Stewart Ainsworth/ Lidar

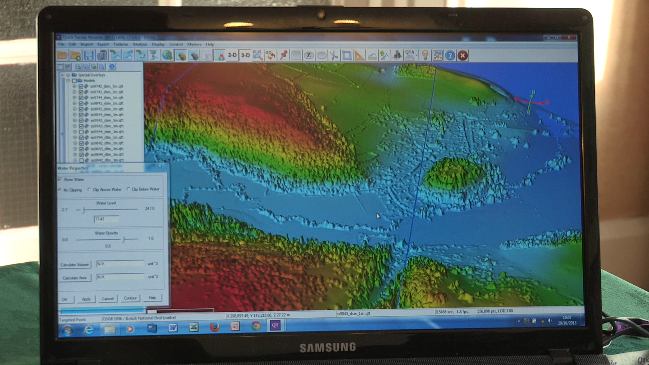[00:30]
Where there's lots of trees, what you can do is take the pulses out that hit the tree canopy. So you can actually see below the trees, which you can't do on aerial photographs, you see. And you can see the lumps and bumps in the field.
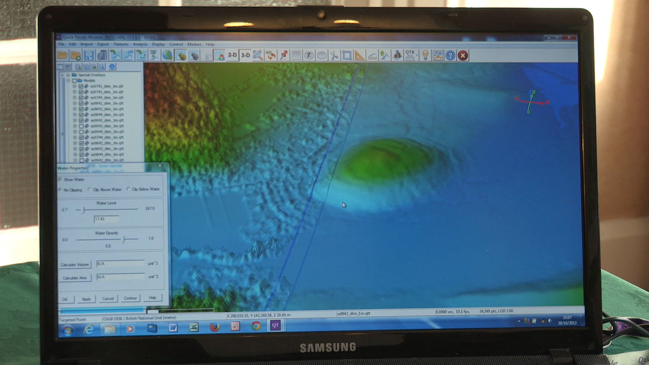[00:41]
You can look at it from different directions. It serves me walking miles to get the idea of the landscape.
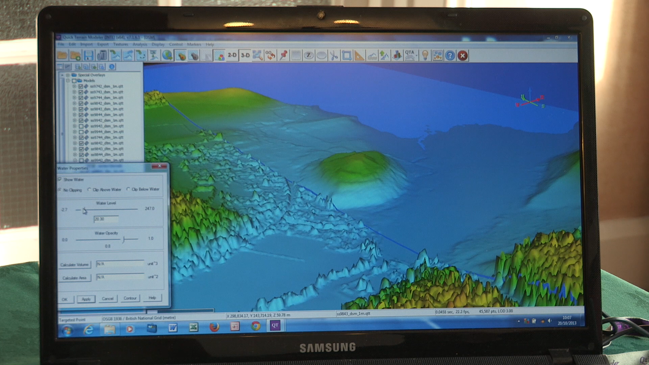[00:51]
For instance, you could test water levels. In medieval period in Dunster here, for instance, we know the water actually came up to the base of the castle.
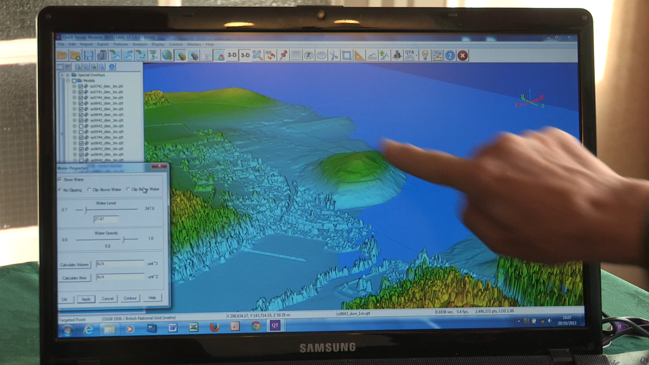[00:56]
So that's probably where the harbour would be. Wow. Immediately you can start to get that perspective on the landscape.